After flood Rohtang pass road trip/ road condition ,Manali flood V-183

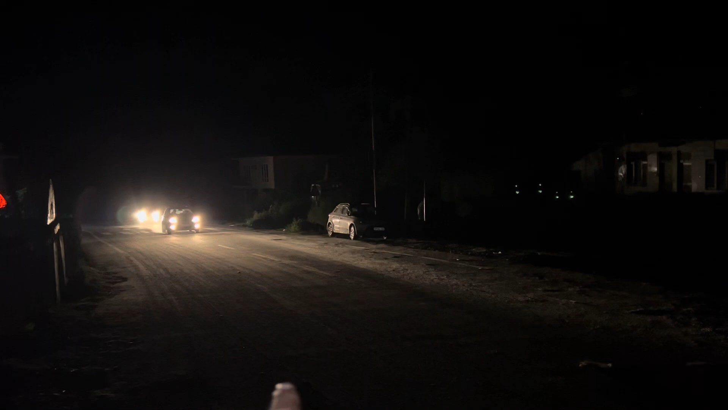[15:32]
आपको पता ही है कितना डेंजर है तो यहाँ से देखे गाड़ियां कंटीनू चल रही है और